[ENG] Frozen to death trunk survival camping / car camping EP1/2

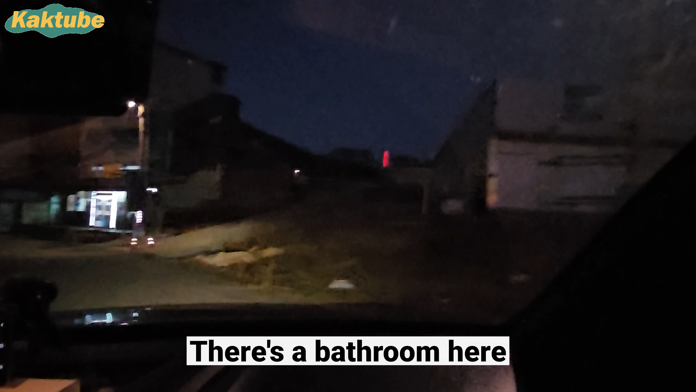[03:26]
여기 화장실이 하나 있긴 하거든요. 아트도 있네. 와 저기 불멍 하시는 분들도 있습니다.